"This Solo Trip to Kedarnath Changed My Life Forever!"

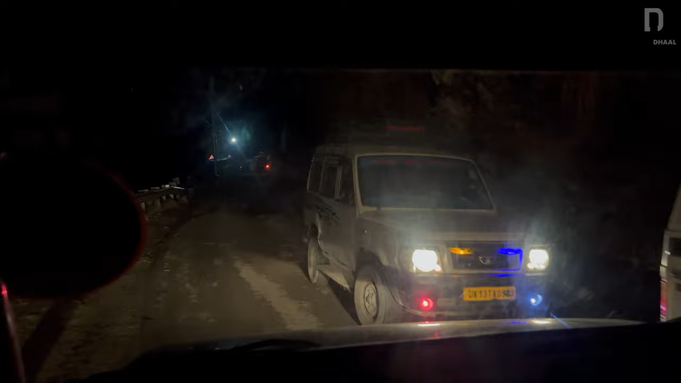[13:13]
तो सोनप्रयाग से हम जा रहे हैं ऊपर की तरफ, और ऐसे आप टैक्सी लेके ऊपर जा सकते हो, आपको अपना पर्सनल व्हीकल पार्किंग में रोकना पड़ता है,
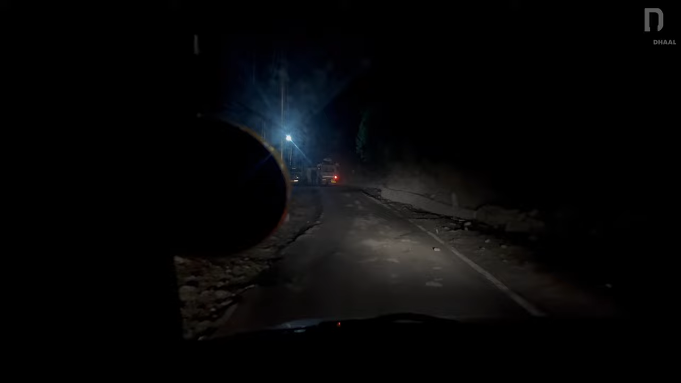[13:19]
और नीचे बराबर में नदी चल रही है जिसका नाम है सोन नदी। ये सोन और मंदाकिनी दोनों नदी का यहाँ मिलन होता है, तो उस प्रयाग को बोला जाता है सोनप्रयाग, और हम जा रहे हैं अभी ऊपर की तरफ।